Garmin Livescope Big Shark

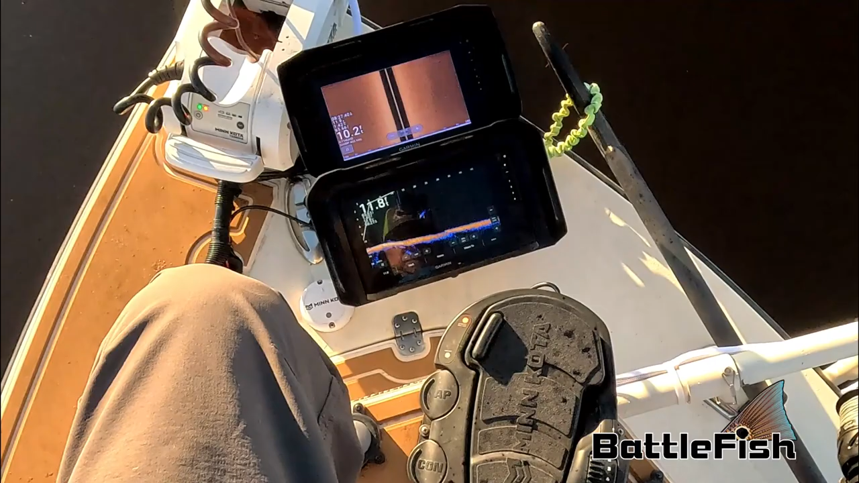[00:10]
Big fish just came by here. Really big fish. I just saw the tail and everything on the scope. Just that's under the boat, I think.